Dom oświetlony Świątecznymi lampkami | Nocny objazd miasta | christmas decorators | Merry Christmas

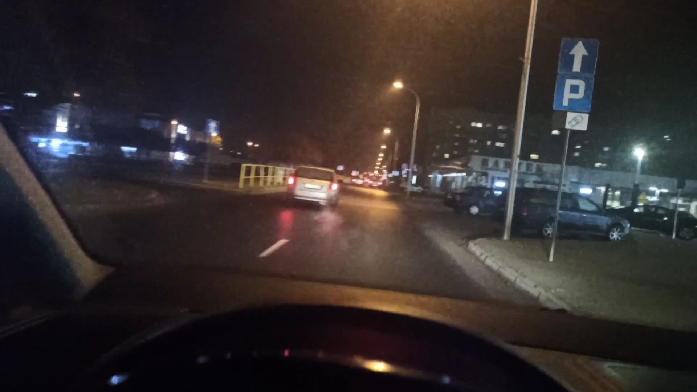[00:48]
Zaraz tutaj też będzie fajne ujęcie, ale to za chwilę. To teraz, tam pod dali, po lewej stronie jest choinka, ale tego nie widać.
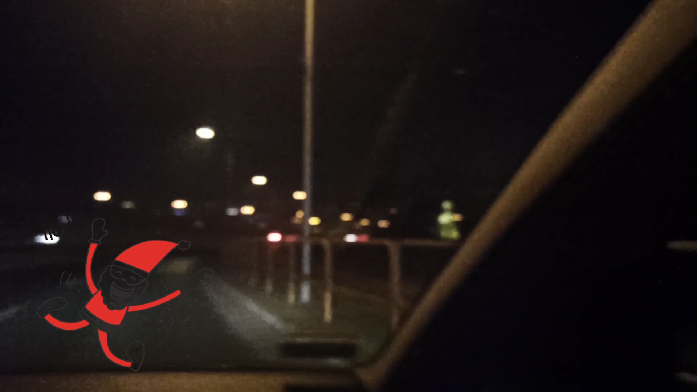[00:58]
Ale tu po prawej stronie dość ładnie to fajnie wygląda.
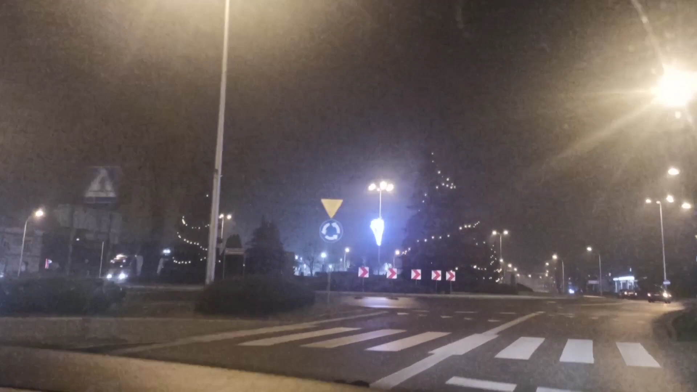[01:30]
Cholineczki są poubierane. Ładnie to wygląda. Tutaj po prawej mamy tak. I cała ulica jest tak ubrana. Piękne światełka. Zobaczcie jak to fajnie wygląda.
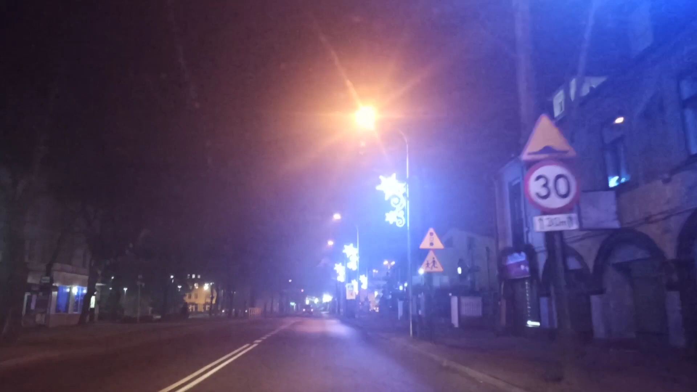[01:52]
Niepotrzebnie te letarnie się do tego świecą, bo strasznie odbijają światło.
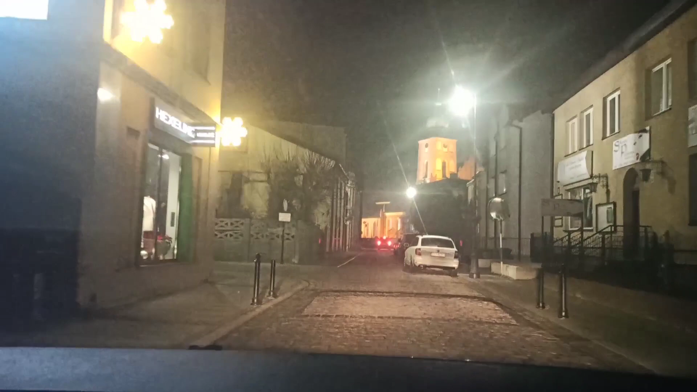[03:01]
no szacunek za tą pracę, która została tam wykonana, ale to zobaczycie później. Tu jeszcze zobaczcie, piękny kościół, bazylika mniejsza, oświetlony, ślicznie wygląda.
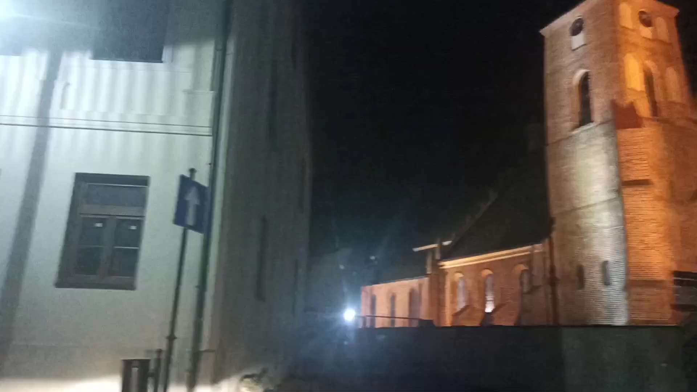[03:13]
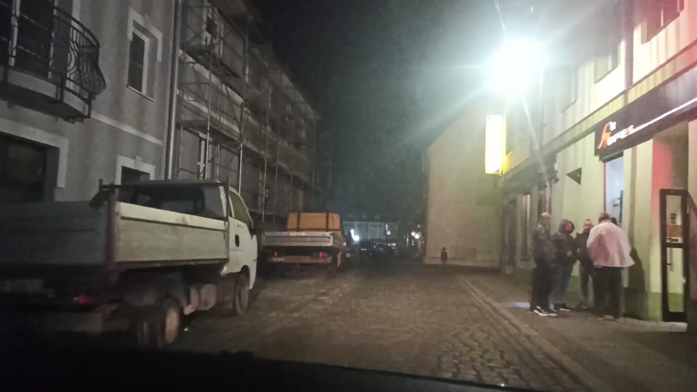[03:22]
Teraz wjeżdżamy do rynku, który jest ładnie oświetlony.
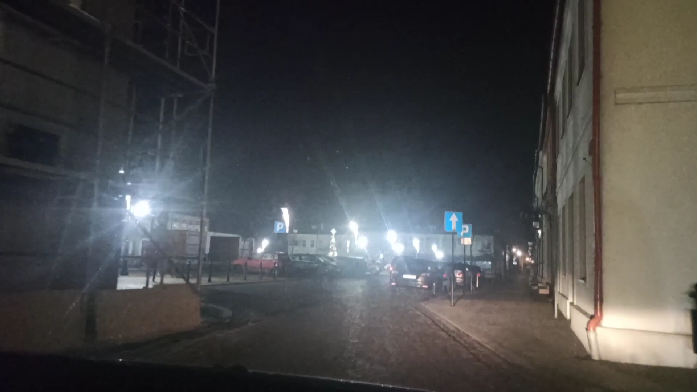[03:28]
Wszystkie te światełka i choinka na środku.
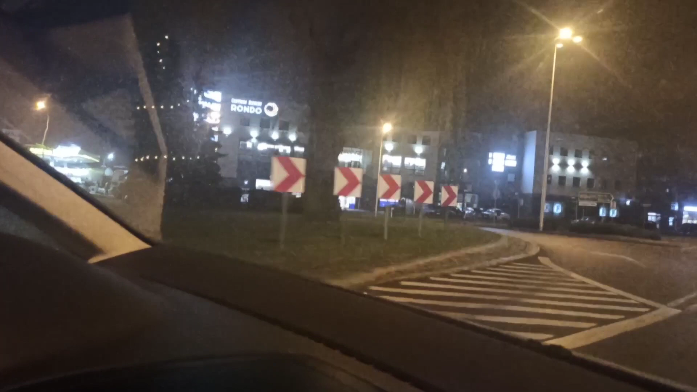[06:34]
I nasze choineczki. Ciężko się to tak nagrywa, jadąc samochodem, ale widać. Teraz z ronda, jak zjedziemy, zaraz zobaczycie coś innego. Postaram się szybko otworzyć szybę. Pokażę Wam piękne renifery.